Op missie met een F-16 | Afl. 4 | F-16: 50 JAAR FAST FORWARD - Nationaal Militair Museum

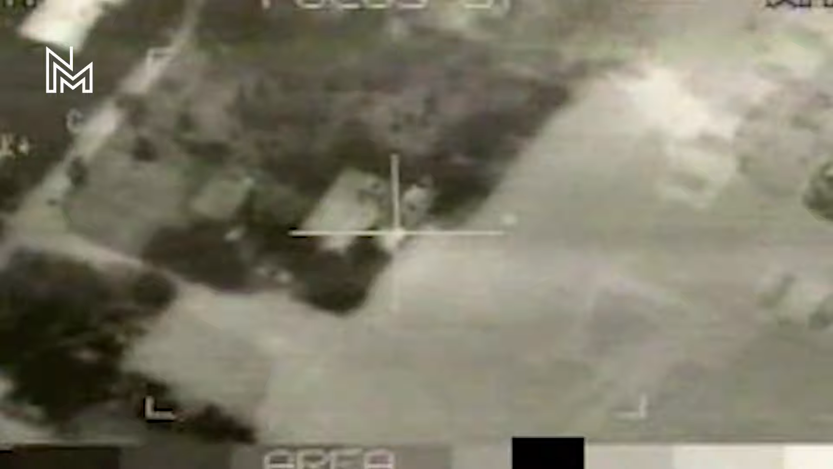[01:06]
Je ziet iedereen één voor één inrollen en je ziet die dingen allemaal ontploffen op de grond,
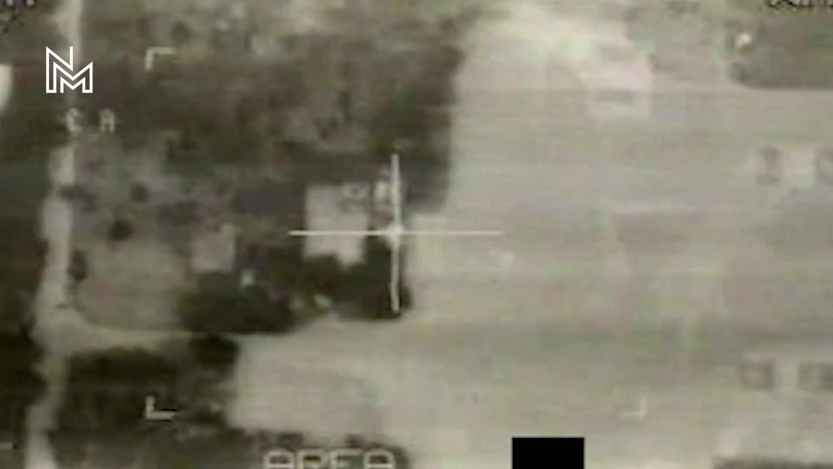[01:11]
die bommen en je ziet ook die verschillende doelen ontploffen.